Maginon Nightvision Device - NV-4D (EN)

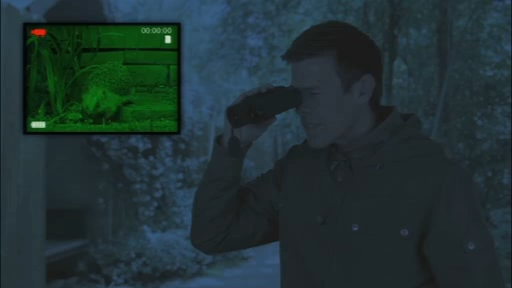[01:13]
With the video and still picture function in a resolution of 640x480, you can save your observations on a memory card and view them again on your computer or television. The Maganon NV4D Night Vision Device is ready for immediate use,